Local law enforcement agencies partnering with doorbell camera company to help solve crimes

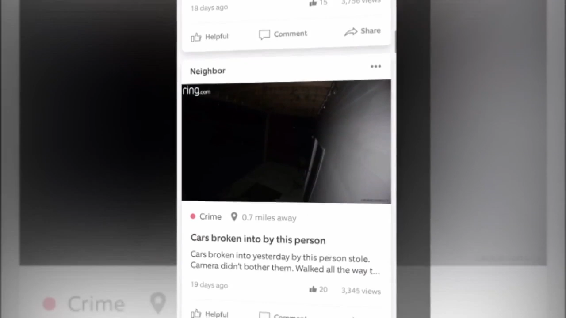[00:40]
The app is called Neighbors, and it allows people with home security cameras to upload videos that show suspicious behavior and share it with their community.
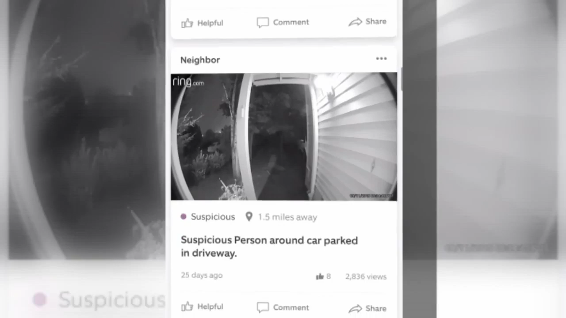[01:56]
It will send out a notification to everybody that is in that area that has the app on Ring if they have that,